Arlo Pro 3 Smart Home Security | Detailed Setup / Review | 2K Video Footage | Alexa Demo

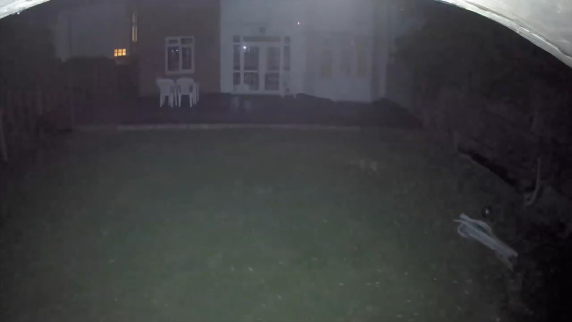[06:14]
We have black and white footage, thanks to the two infrared LEDs, which gives surprising clear coverage. And with the inclusion of the LED spotlight, the footage captured in the night is as clear as daytime.